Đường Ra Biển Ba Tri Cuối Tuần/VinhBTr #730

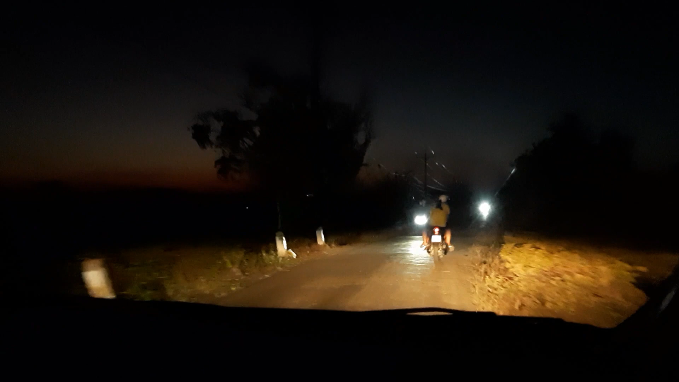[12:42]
Các bạn giờ không thấy buổi tối không Giờ này sao mấy Thấy cứ đi ra Rùm nụp Rùm nụp luôn á Đi ra biển Ba Tri này là Đi sớm là vắng que Nắng chan trang Không có người tắm Không có gì hết Nhưng mà càng về tối vậy Là người ta mới đi ra biển Người ta chơi Còn mấy cái đèn mà le lét đó Là người dân địa phương
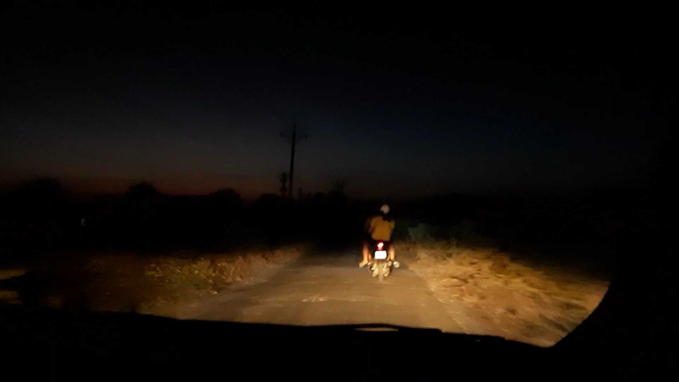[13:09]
Đó là giống như kêu là đèn sôi Người dân địa phương người ta đi làm về
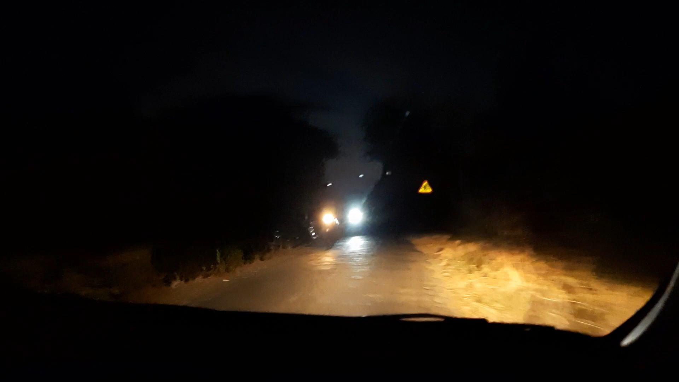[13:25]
Còn mấy cái đèn vậy á Đó Đó Cũng người dân làm về
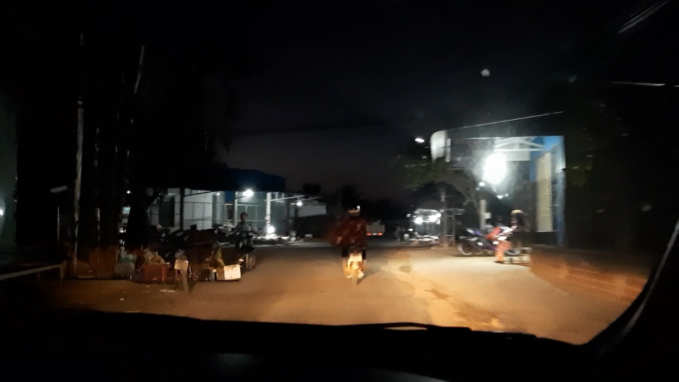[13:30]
đó Còn cái này là mình về tới Ngay cái
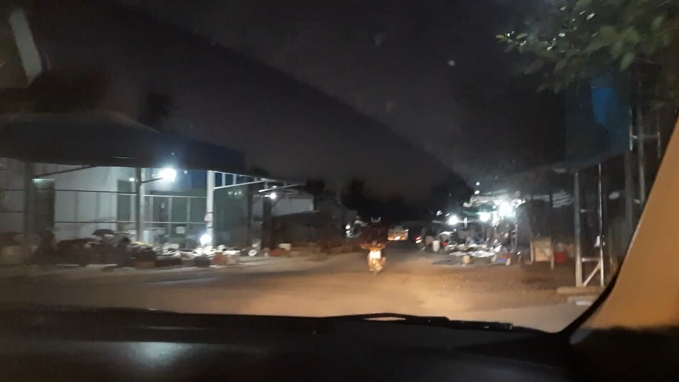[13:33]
chợ Này như bảo thuận gì rồi nè Chợ trầm hỏm Ngay là mình về tới Cái chợ trầm hỏm Này nha các bạn Buổi tối Chợ ở đây cũng còn bán Cũng còn Lai rai nè
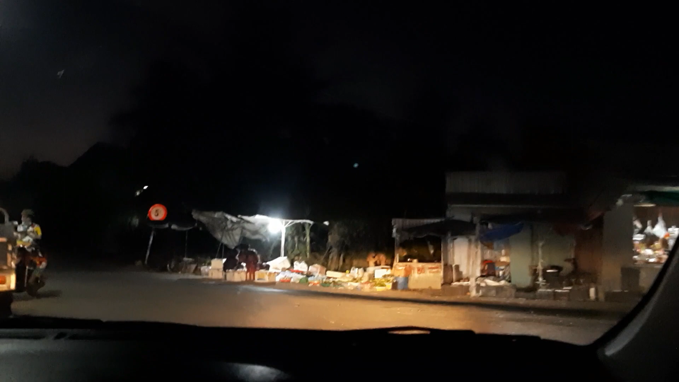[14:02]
Đó Mấy sạp bán Lề đường rồi á Tìm tập quá Được
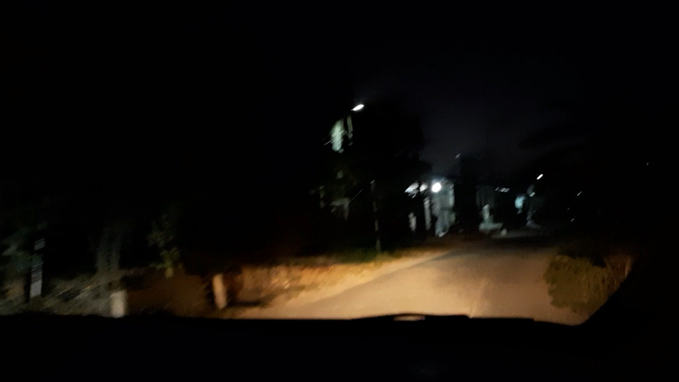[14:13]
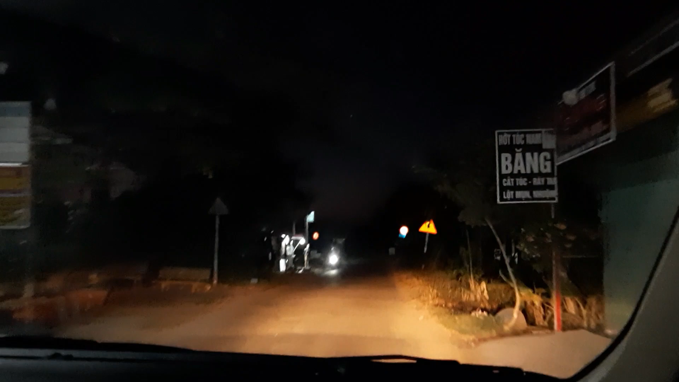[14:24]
Đó Đó Khúc này Cái này là Giáp ranh rồi nè Cái này là như cầu ngang hay gì á các bạn Này Cái cầu này là như giáp ranh Hai xã
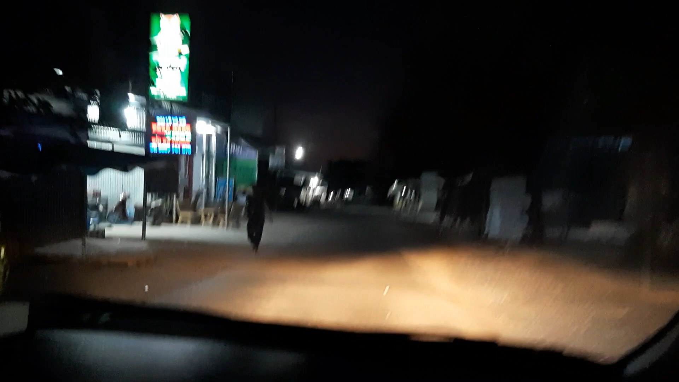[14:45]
Bên này tiệm đồ Xôm tủ